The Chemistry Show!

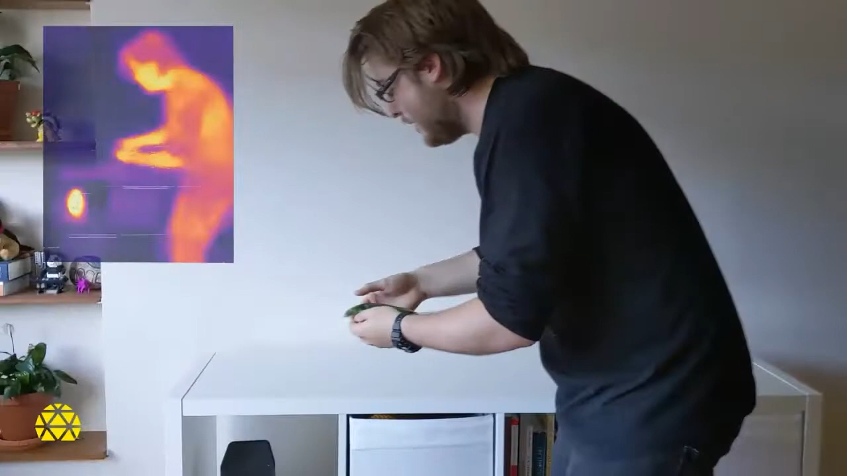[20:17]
We've actually got an infrared camera that's also going to show this process. I'm going to snap this tab back in three, two, one.
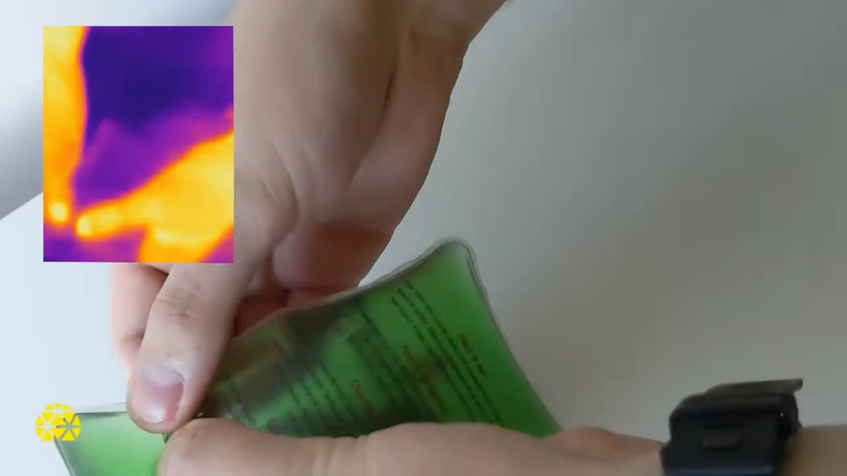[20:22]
I can see those crystals being formed and I hope that the infrared camera is picking it up.
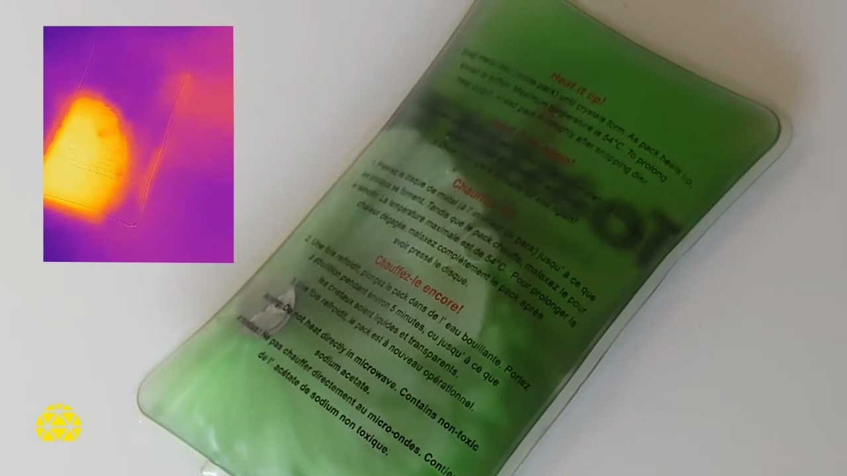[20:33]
Oh my goodness. It is. It looks amazing.
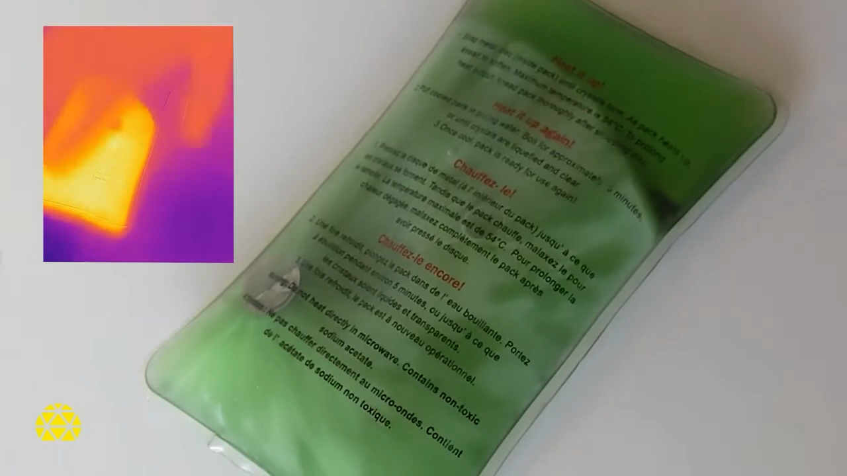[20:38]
Now this is woo. That's so much warmer. Now this is going to warm my hands. It's perfect.